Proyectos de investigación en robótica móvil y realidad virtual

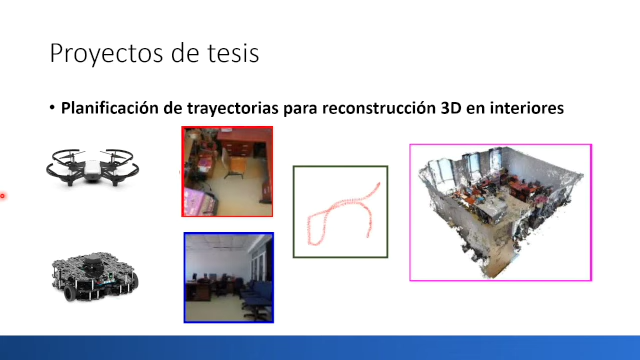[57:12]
Y terrestres que luego uno pueda unir para crear una representación tridimensional del ambiente como la que se muestra aquí, ¿no? Y bueno, también trabajo en otras cosas más teóricas, creo que bueno, es más de matemáticas, lo anterior es más como de computación.